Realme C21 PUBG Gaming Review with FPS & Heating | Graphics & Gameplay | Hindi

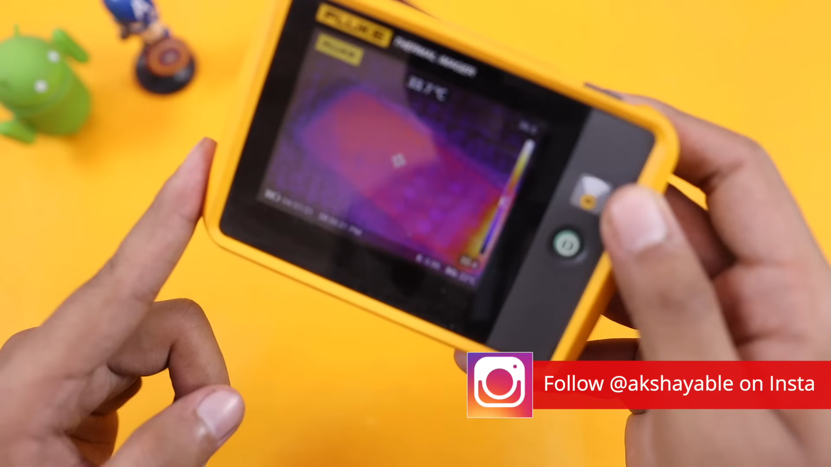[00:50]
सबसे पहले टेंपरेटर इडिंस ले लेते हैं आप इनीचली देख सकते हैं
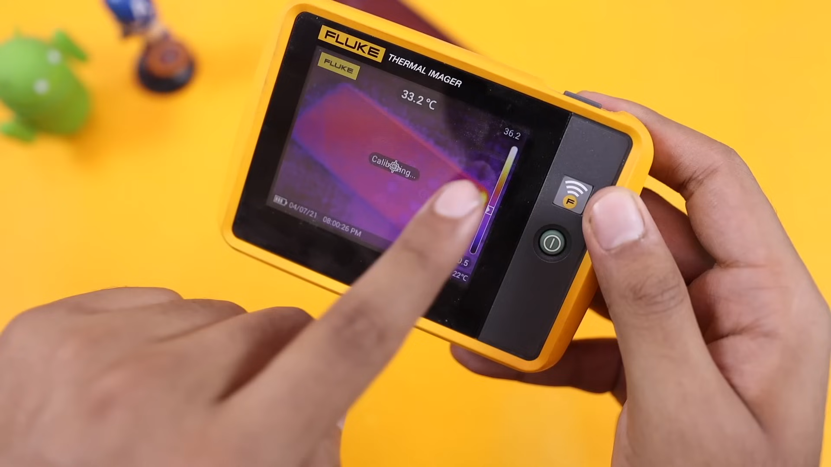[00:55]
On screen: spot 33.2°C
तो थोड़ी
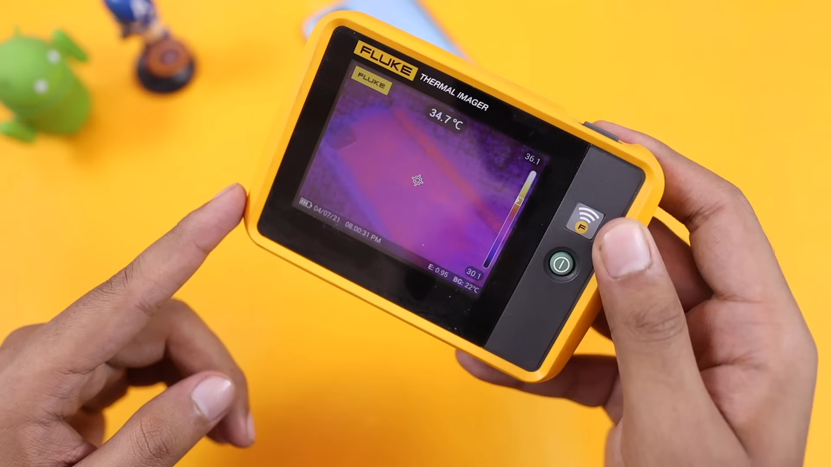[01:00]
On screen: spot 34.7°C
सी हलकी सी यह नीची है टेंपरेटर्स में 33.4 33.8 माक्सिम टेंपरेटर्स जारे हैं मेरा हाँ
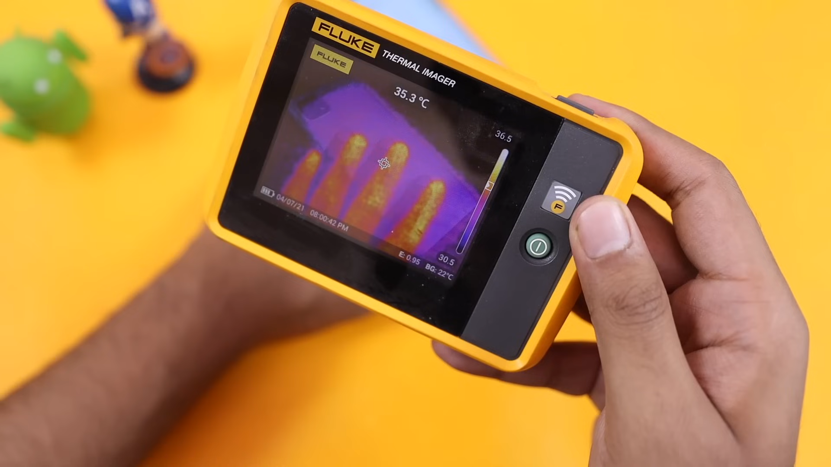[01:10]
On screen: spot 35.3°C
इससे काफी गरम है तो बढ़ा प सबना
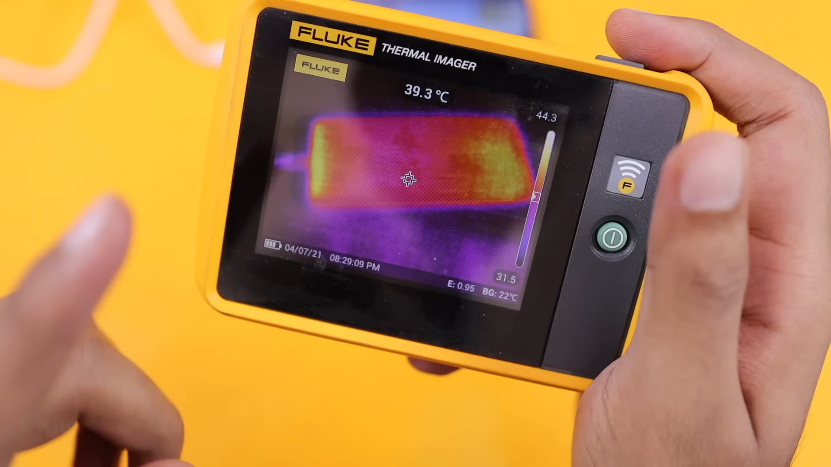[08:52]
On screen: spot 39.3°C
यहां प्रिश्टिक टेंपरीचर तिसके 44 डिग्री सटकर रहें अब डेली में गर्मी हो गई है तो
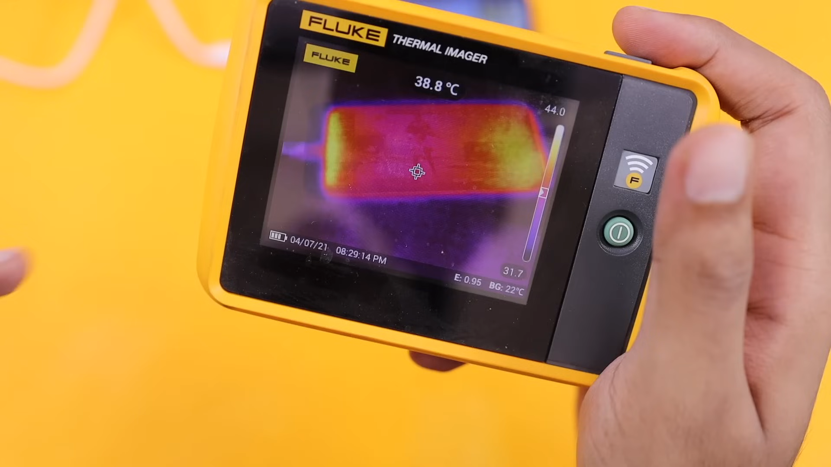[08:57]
On screen: spot 38.8°C
मुस्की डिवाइस इस हीड़ा ने � की
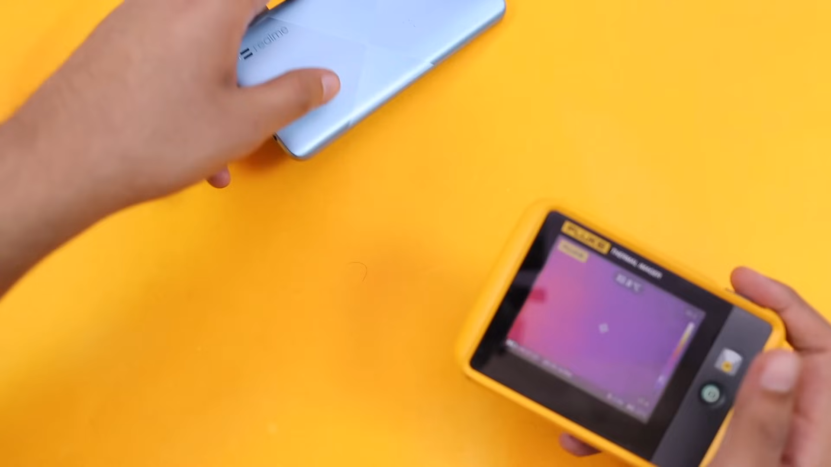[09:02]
गेमिंग के बाद बाक सेट पू चले तो बाक सेट पर दिखेगा कि थोड़ा सा कमें टेंपरिचर आज कंपे टू फ्रंट फॉड़ी वन पॉइंट फॉड़ी जादा वो क्या मोडूल के आ रहा हूं इस एरिया में अभी